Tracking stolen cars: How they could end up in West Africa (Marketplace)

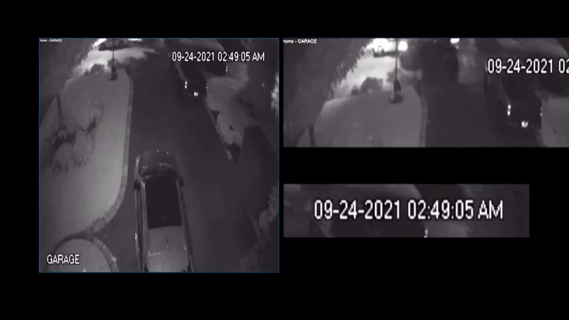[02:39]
It's 2.49am in West Toronto when thieves drive by the first time. Take me through it.
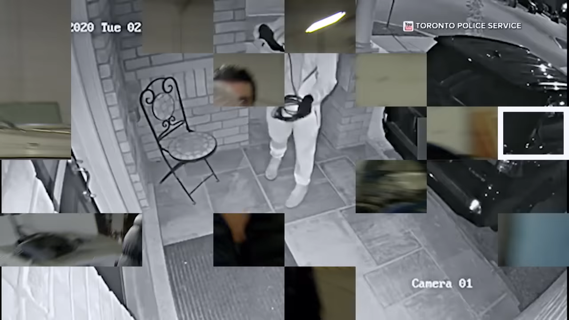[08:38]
Footage like this is what you often see in stolen car stories.
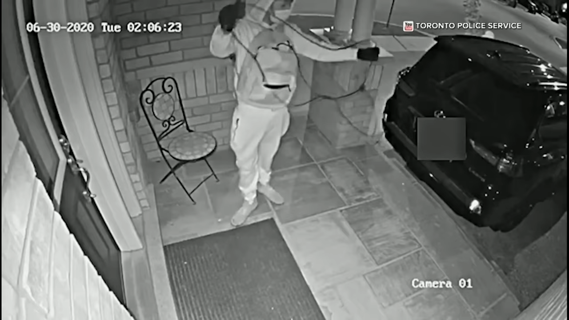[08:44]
Toronto police say it shows two car thieves using a so-called relay attack. The guy in the foreground is using electronics to boost the signal from a key fob inside the house. While the other guy captures that signal to open the car and get it going.
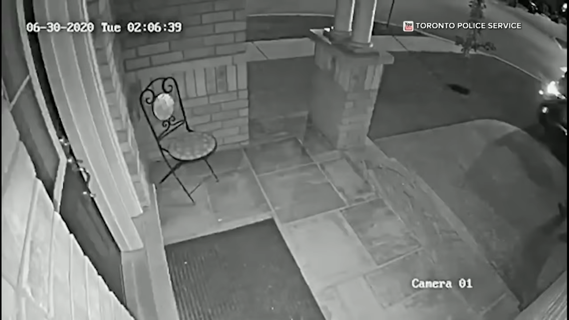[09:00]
This kind of tactic gets a lot of attention. That was super fast.